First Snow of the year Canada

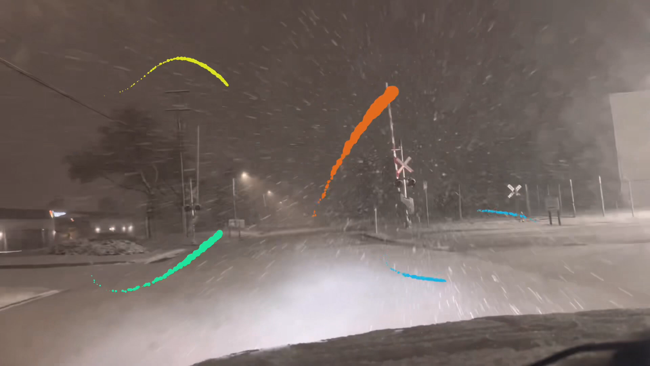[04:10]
I don't check the weather, eh? So I thought that's only a couple shower a little bit today because it's only October.